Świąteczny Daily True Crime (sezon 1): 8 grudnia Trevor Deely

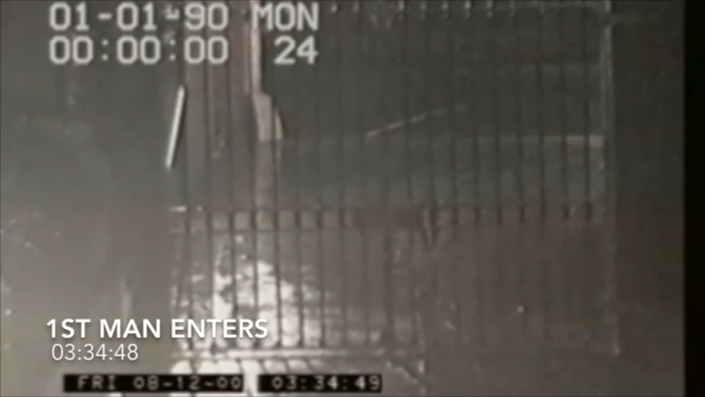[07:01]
Zanim Trevor wejdzie na teren banku i uda się do swojego biurka, zamieni jeszcze kilka słów z nieznajomym mężczyzną ubranym na ciemno, który stoi przed bramą.
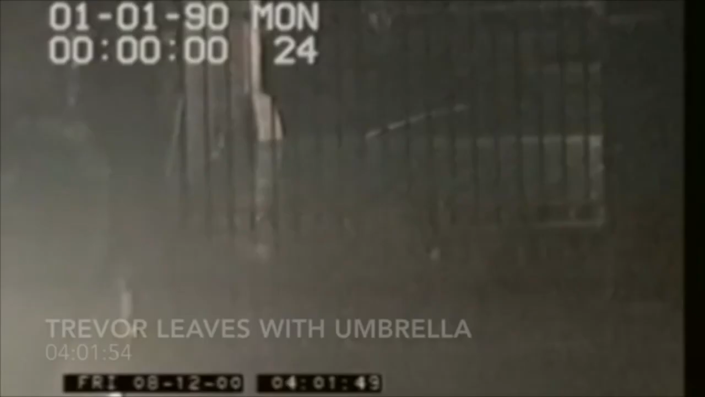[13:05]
który wychodzi z terenu banku i kieruje się w stronę domu.
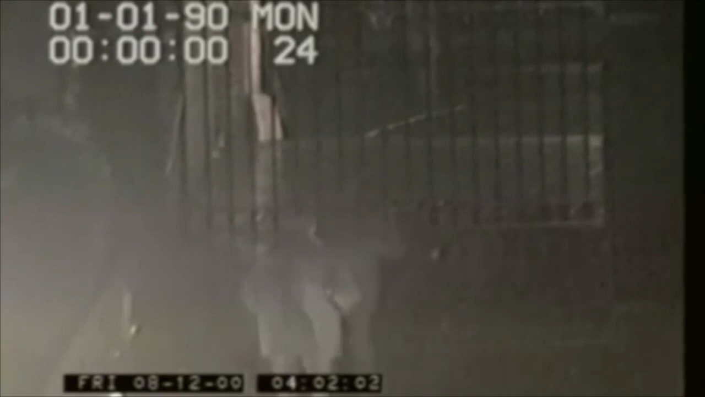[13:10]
Nigdzie już nie ma śladu podejrzanego mężczyzny i... Teraz pomyślicie, że to dosyć dziwna pora na przychodzenie do pracy, ale tutaj wszystko ma swój sens. Tej nocy pogoda była dosyć kiepska, padał deszcz, tak więc Trevor, żeby nie moknąć, zahaczył po drodze z klubów do domu o pracę, żeby stamtąd wziąć parasolkę.